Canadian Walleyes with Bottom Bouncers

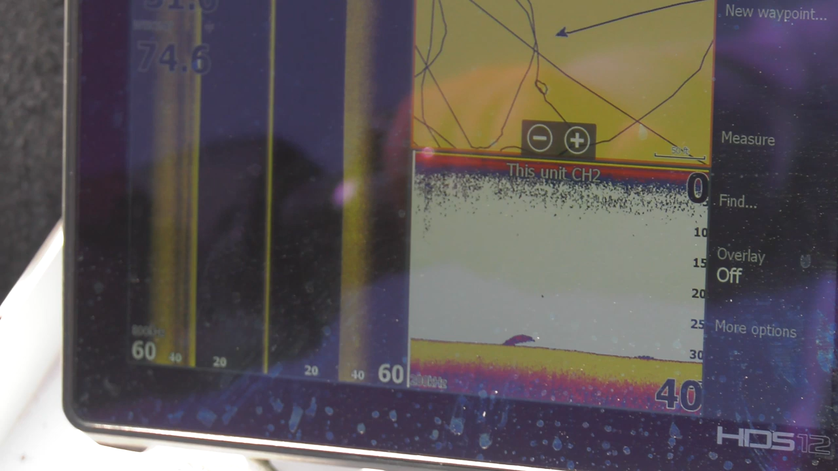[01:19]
stacked off the edge of a coin they're
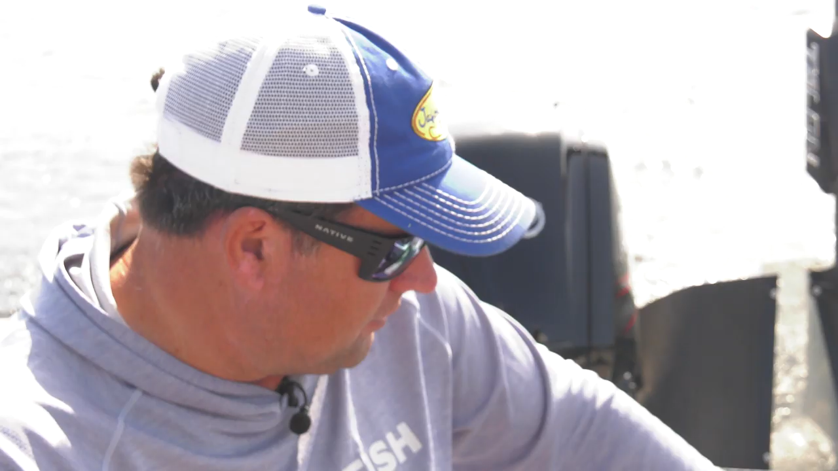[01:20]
usually whitefish but they come out one here one there come one
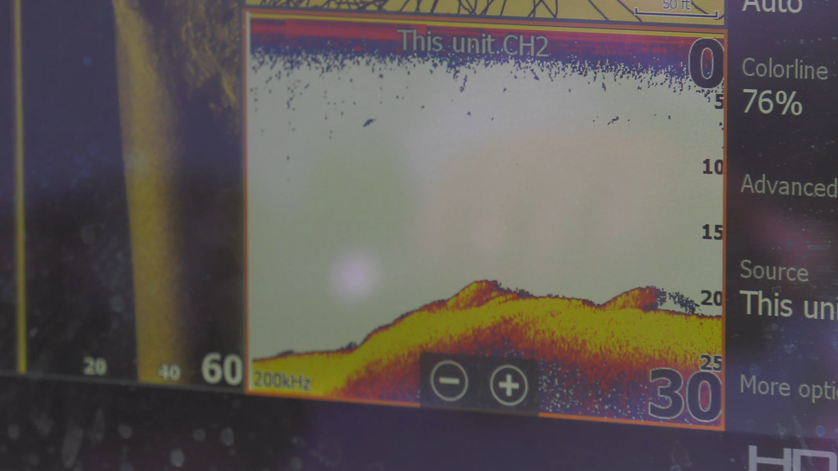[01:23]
two three at a time and they're spread out in an area and that's usually what the walleyes look like
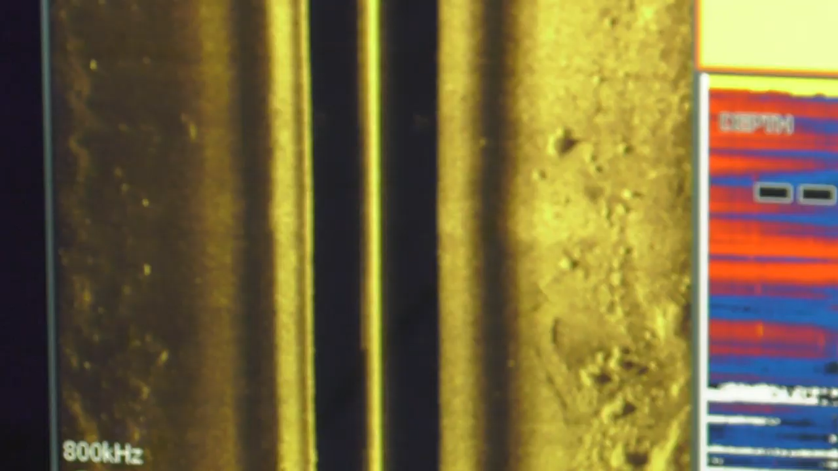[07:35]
you can see on the side imaging there's a lot of big rocks out here
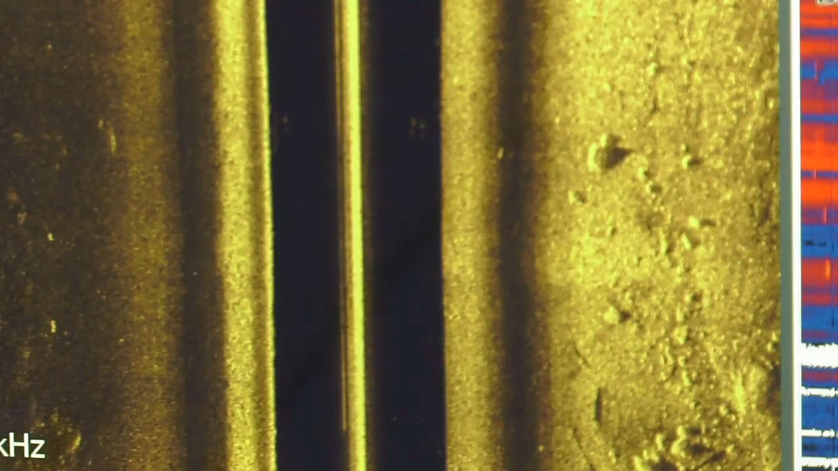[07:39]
just typical canadian shield water fish in these boulders you know it's kind of an old adage with bottom
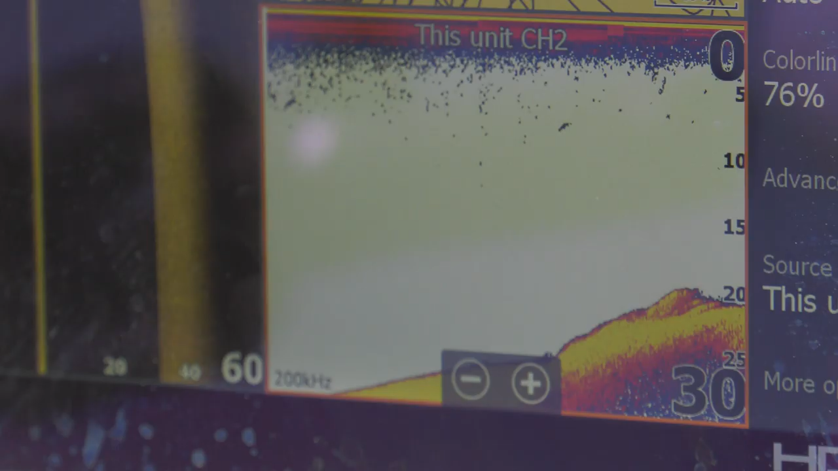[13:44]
get out in that deep classic structure and you're going to find a lot of fish and
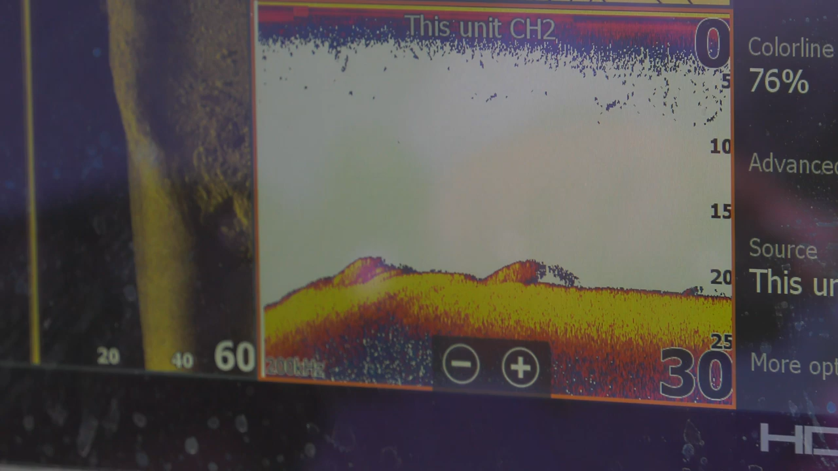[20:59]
there's some activity you know there's just I'm gonna zoom in on this but
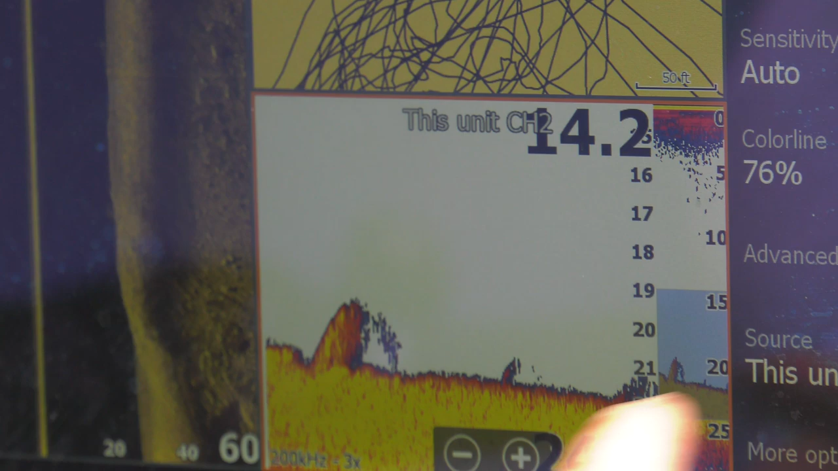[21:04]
you know those could be rocks or fish sometimes you have to fish through a spot to know for sure but you
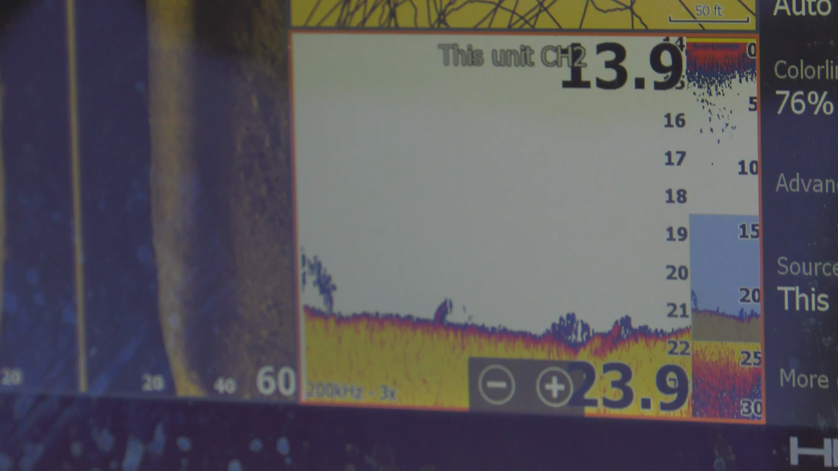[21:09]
see clutter and you see rocks and you see the type of stuff that can hide fish sometimes I'll fish
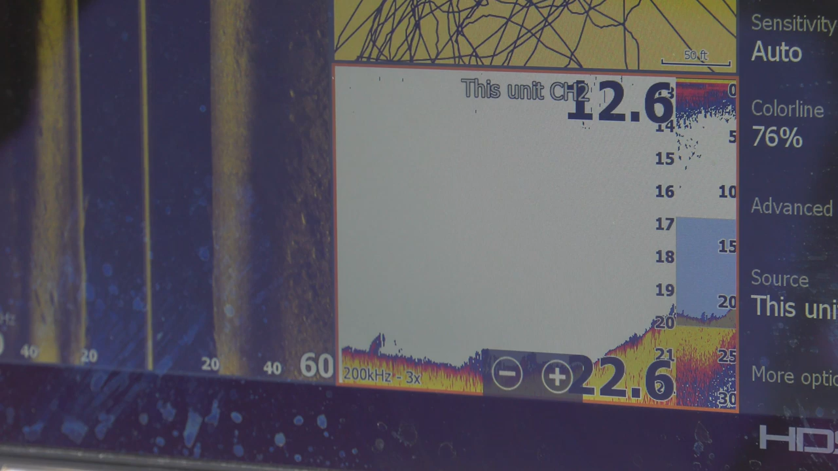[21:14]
stuff like this even if I'm not marking a lot of fish that right there looks a fish right there right on the bump there